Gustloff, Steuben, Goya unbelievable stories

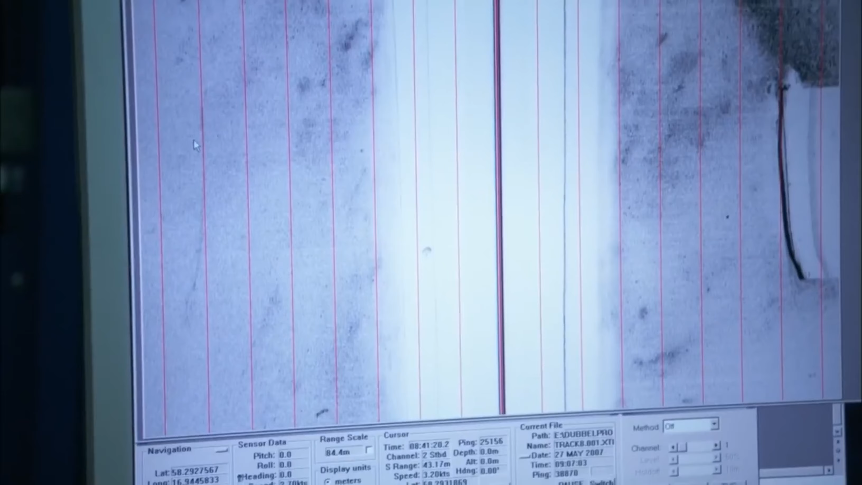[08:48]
Franklin traverses back and forth along straight overlapping lines.
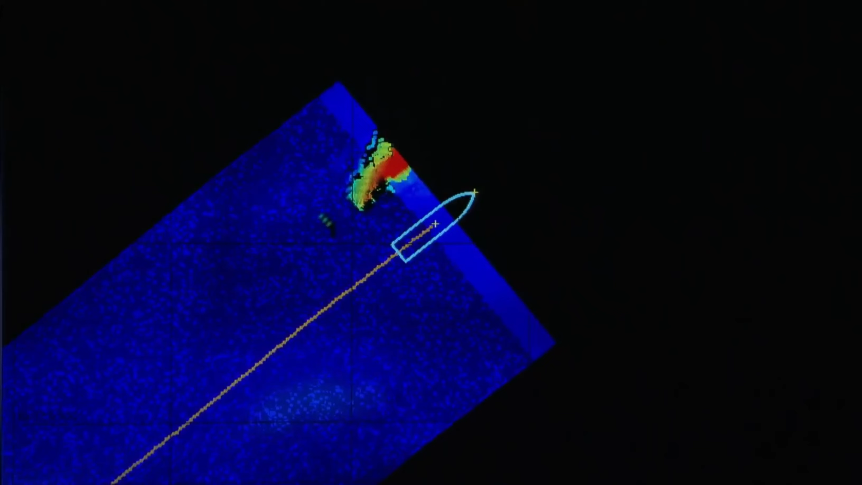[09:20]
Suddenly, a huge object comes into view. The side-scan sonar shows a wreck that looks to be the right size for Steuben. But something isn't right.
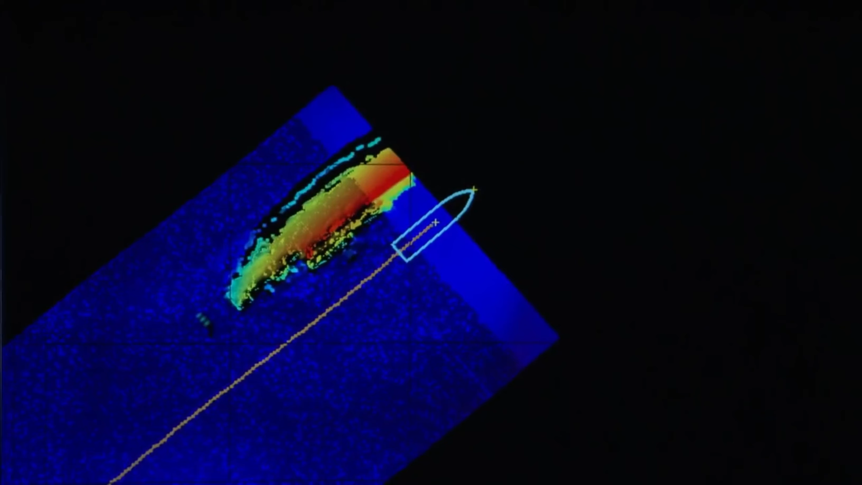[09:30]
Witnesses state the ship went down bow first, then broke into two with a stern standing up.
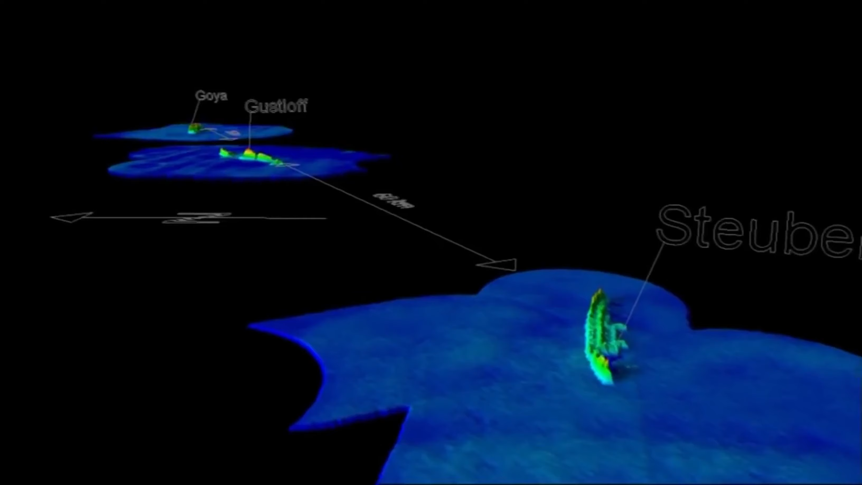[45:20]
The wrecks of Stoiben, Wilhelm Gustloff and Goya, all on the same sea route in the southern Baltic.
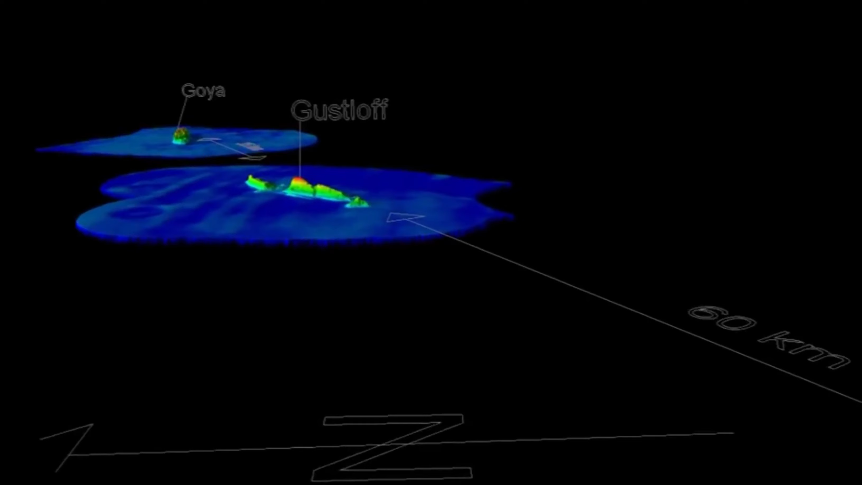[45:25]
known during the war as Route 58.